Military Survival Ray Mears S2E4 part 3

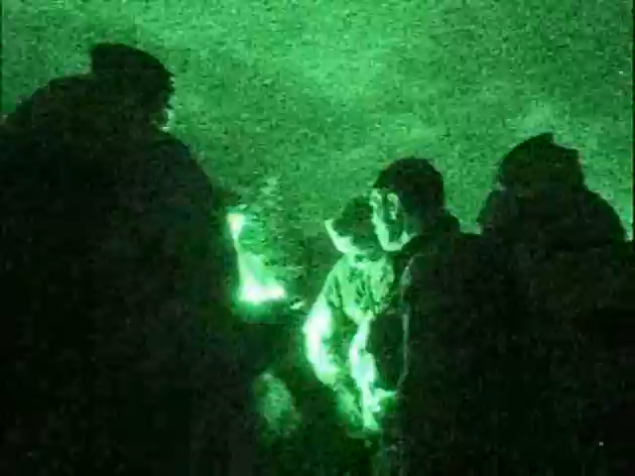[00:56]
Now navigation is a critical skill of survival.
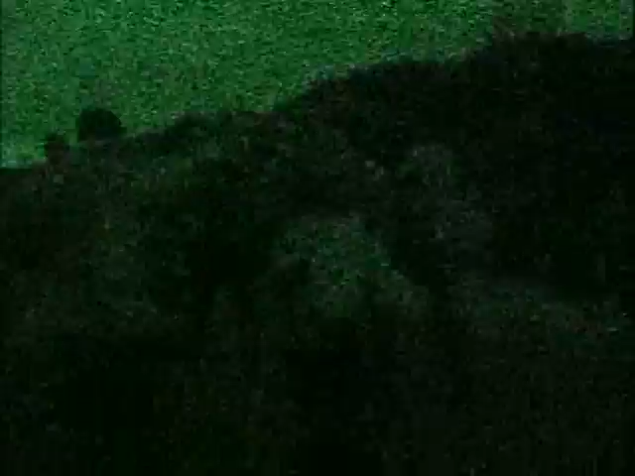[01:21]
We used an image intensifier to film the exercise.
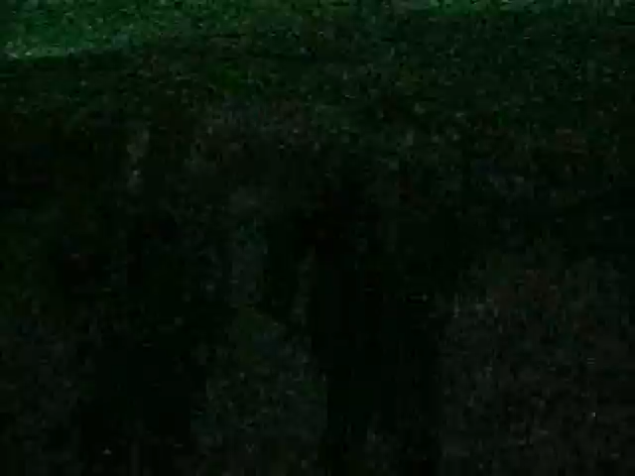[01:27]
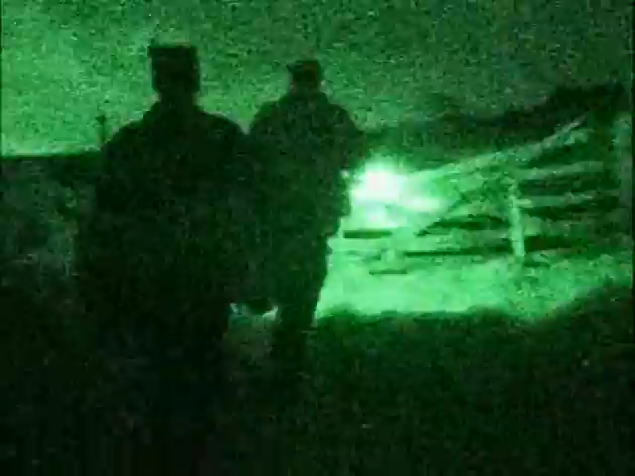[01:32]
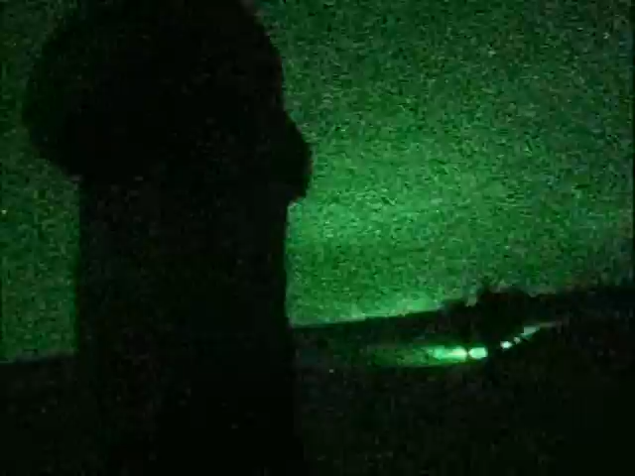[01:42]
If you haven't got a compass, on a clear night you can use the stars to point you in the right direction. This constellation behind me here is called the Plough, the Great Bear or the Big Dipper.
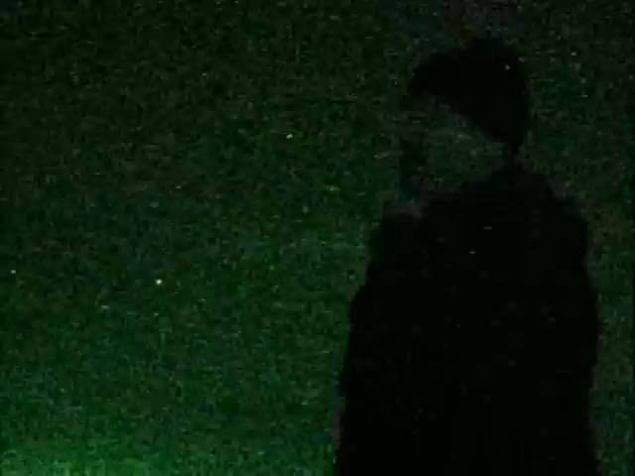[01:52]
That would be the handle of the dipper and that's the bucket end, if you like. Now, if you take these two end stars here and you join them up and keep going up,
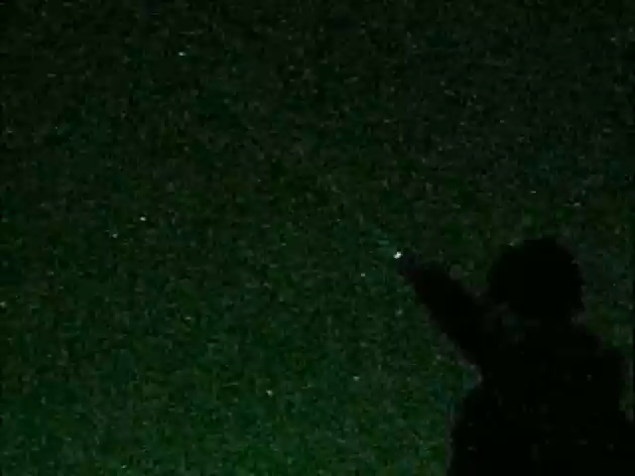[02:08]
And if you're facing that, you're facing true north. So that's north, that's south of me,
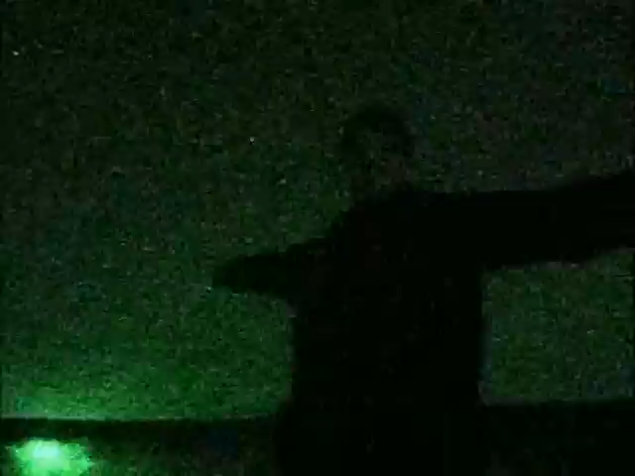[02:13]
that's west and that's east.
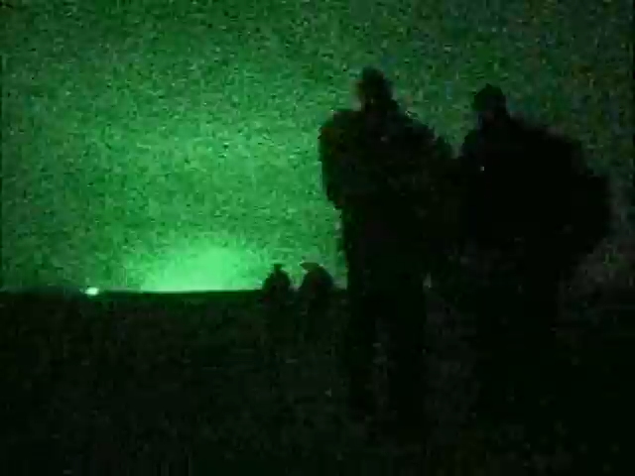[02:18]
As each of the groups come to the end of their 20-kilometre hike,